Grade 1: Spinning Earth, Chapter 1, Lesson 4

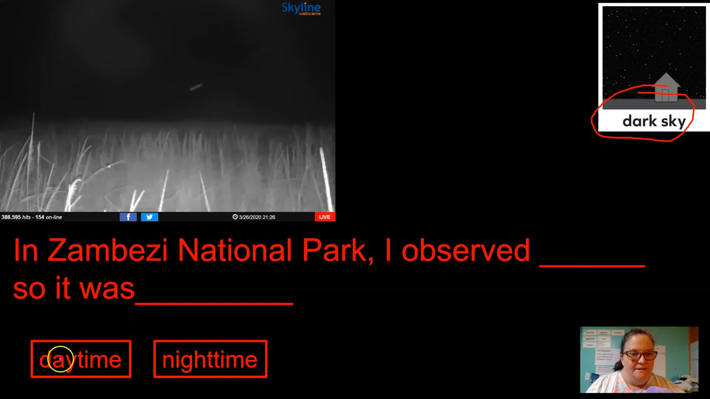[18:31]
Night time. All right, let's do it. In Zambezi National Park. In Zambezi National Park, I observed dark sky, so it was nighttime. Zambezi National Park. It's fun to say. Sidney. Dark sky, lights, and stars.